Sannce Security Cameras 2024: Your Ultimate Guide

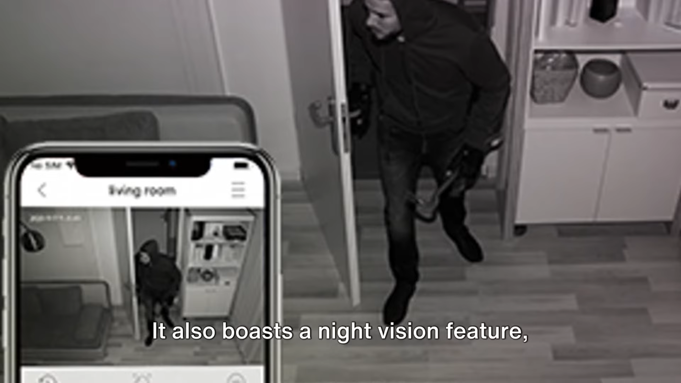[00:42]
It also boasts a night vision feature, enabling you to keep an eye on your property even in the darkest hours. And the best part? Its easy plug-and-play installation means you won't need to be a tech whiz to set it up.